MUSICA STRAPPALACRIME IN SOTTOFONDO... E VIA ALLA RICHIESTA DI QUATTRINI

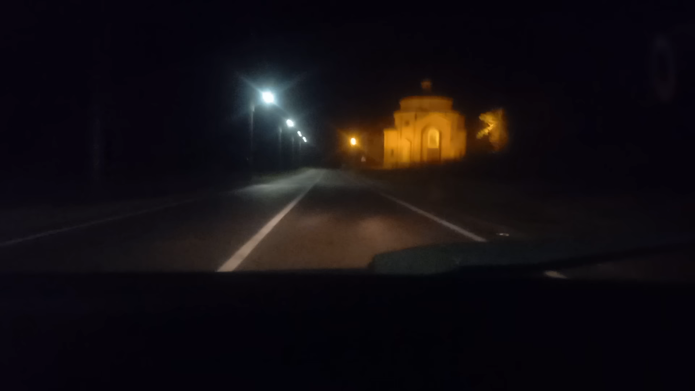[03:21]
sentite le campane come l'altra volta è incredibile che tempismo che ore sono le sette e mezza allora dove sta scritto che debba che debba essere io a dover dare dei soldi allora sapete molto bene che i soldi vengono creati quindi non sono come le mele